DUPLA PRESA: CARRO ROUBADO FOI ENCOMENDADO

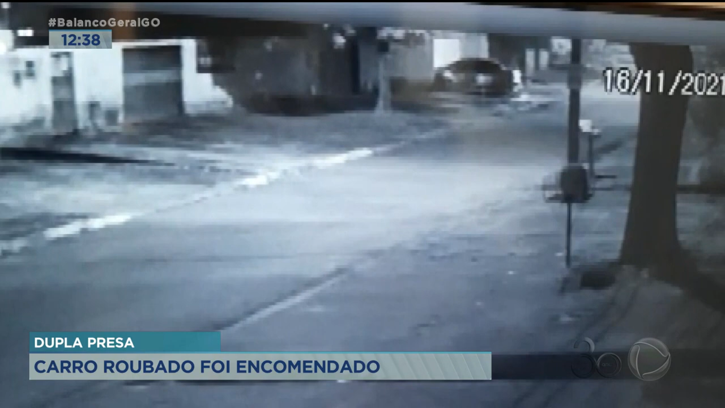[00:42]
Então, no momento do crime, dois deles ficaram na esquina vigiando e três pularam um muro para esperar na garagem a vítima chegar, conforme as imagens cedidas pela imprensa.